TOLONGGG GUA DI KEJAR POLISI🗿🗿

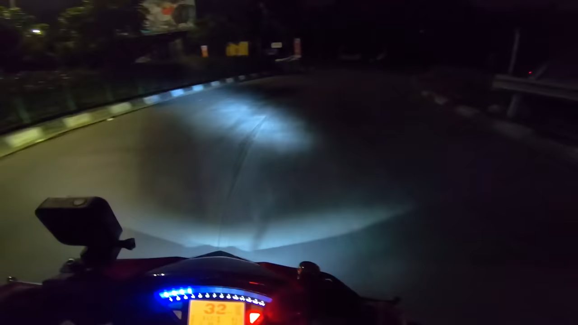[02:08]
Waduh, rame banget mobil dan gelap. Oke lah, nggak apa-apa, kita gaskan.
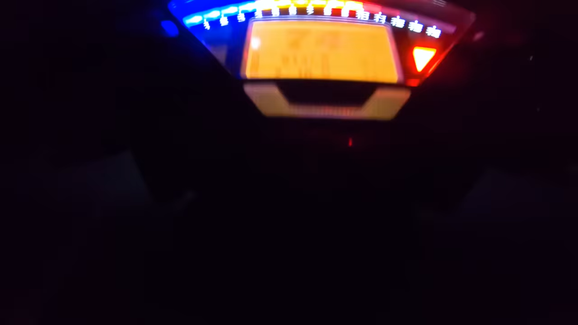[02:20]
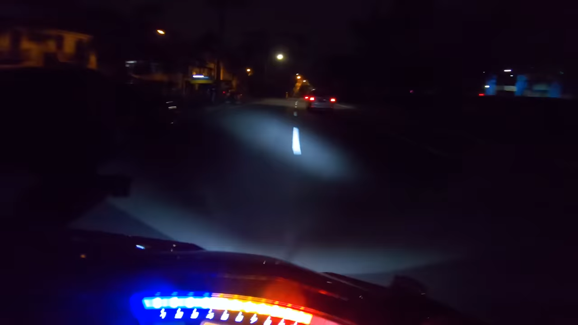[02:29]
Rame guys, rame, ngeri ini mah. Oke, kita gaskan lagi.
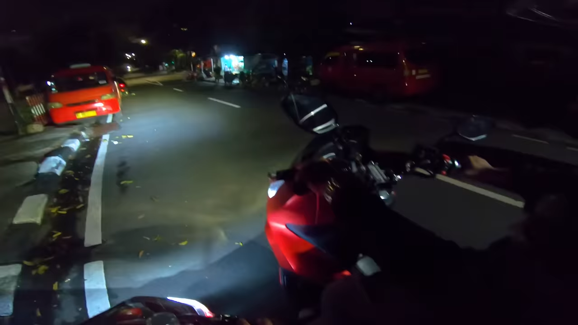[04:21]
Kalau ini sepi, iya, nggak usah dipaksain naik, jangan. Lah kenapa emang? Ngapain, buat apaan? Nggak dapat kontennya cok. Sap. Lagi sepi banget guys, jadinya kita coba putar dulu ya. Kokas rame tahu tadi gue lewat. Kokas aja yuk. Kokas.
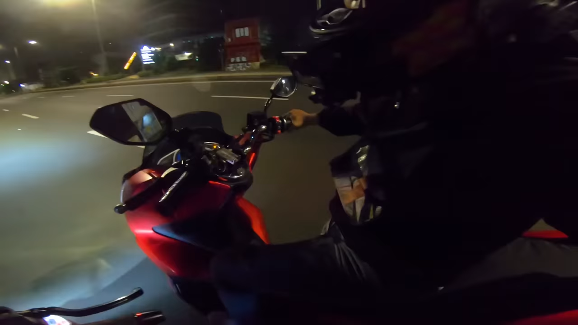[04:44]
Yaudah. Yuk. Yaudah. Dikarenakan antas sepi, jadi kita mau ke arah kokas aja nih guys. Kita coba dulu nih tipis-tipis.
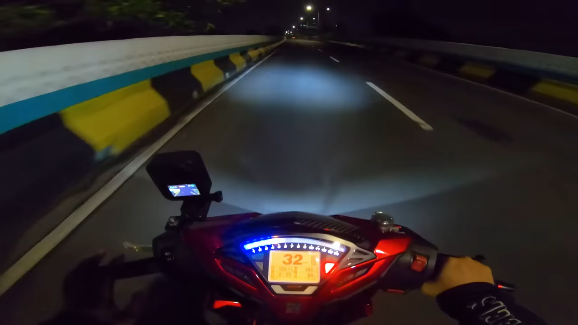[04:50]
Gua duluan, ntar lu nyuntik ya. Ya.
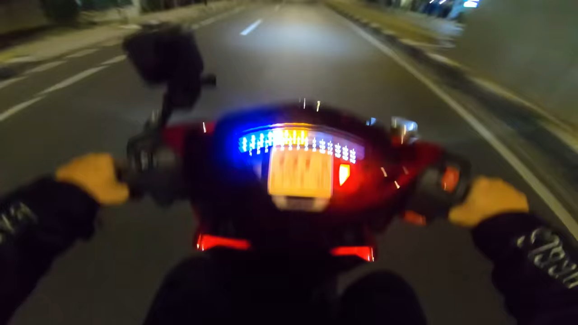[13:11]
Ada apaan nih? Oh, sahur dong.
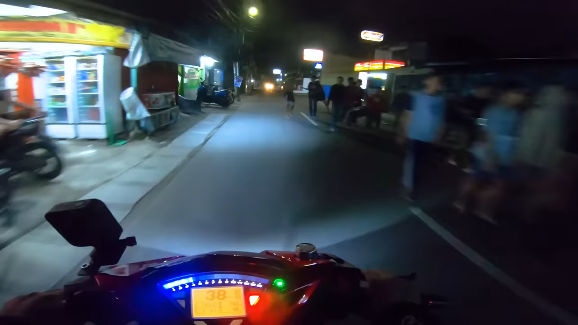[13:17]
Paket gua kira apaan, tawuran. Sahur dong, udah netting aja gua, serem. Takut aja kan pala gua gelinding ntar. Intinya untuk malam ini kalau kalian hobi speeding di jalan umum pasti ada konsekuensinya. Jadi terima aja ya guys ya.